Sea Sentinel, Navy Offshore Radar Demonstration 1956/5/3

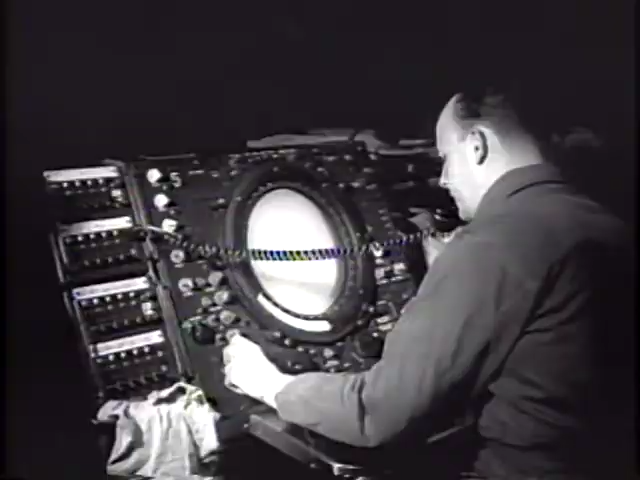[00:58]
The pips of their approach show on the screen as they fly over in this practice exercise.